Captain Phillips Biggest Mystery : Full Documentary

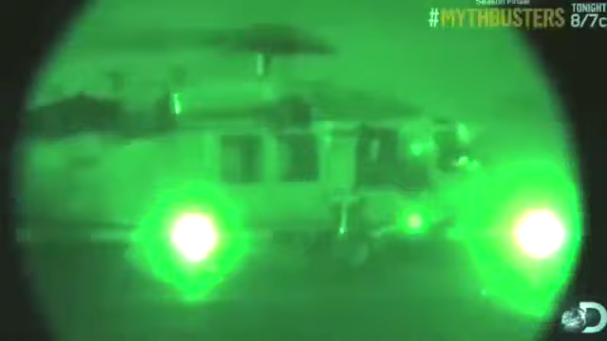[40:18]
This amazing new footage shows the just-rescued captain as he gets off the chopper.
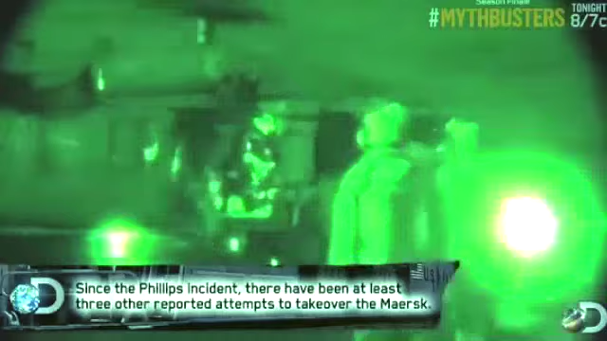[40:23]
And I'm very, very proud of our Navy, and I'm very, very proud of our SEALs, and I'm glad we got the captain home.
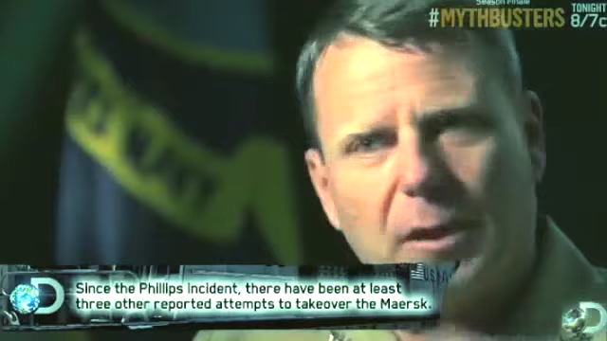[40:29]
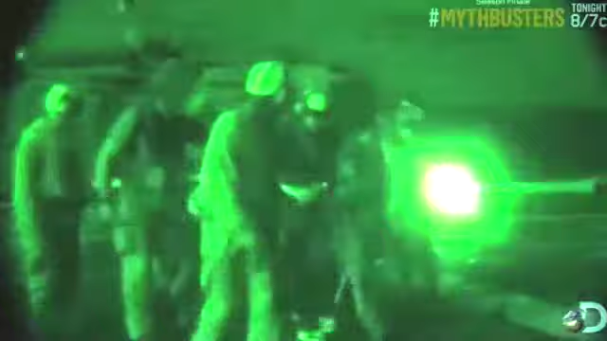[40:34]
Next to Phillips, their faces obscured by the Navy, two of the SEALs who participated in the rescue.